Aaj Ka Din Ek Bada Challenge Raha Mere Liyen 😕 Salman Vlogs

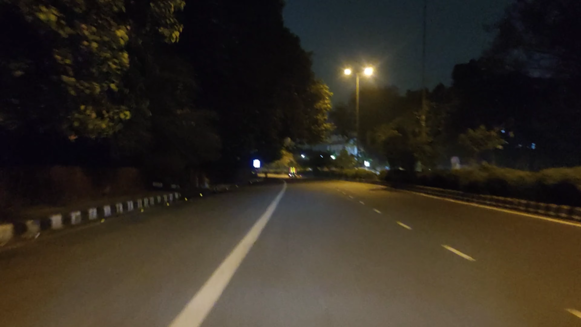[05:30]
चारो तरफ पेड़ बोदे, बड़ा सुकून वाला प्यारा वाला उक्सिजन मिल रहा है यार, आगे फिर रेड लाइट है, र की तोड़ा स्लो चलाथे सलो अरे अरे अरे अरे अरे तर